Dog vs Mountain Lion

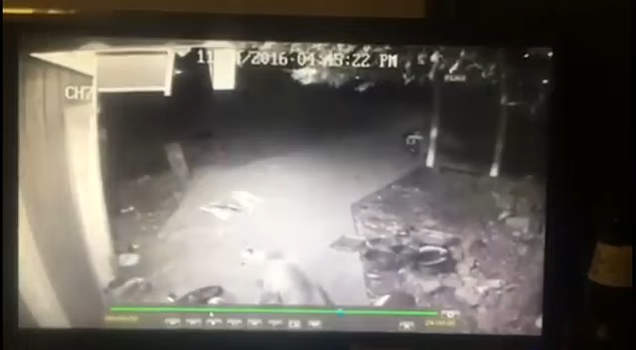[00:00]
was closed. And it went, it tried to hit its face on the screen. Poor soda.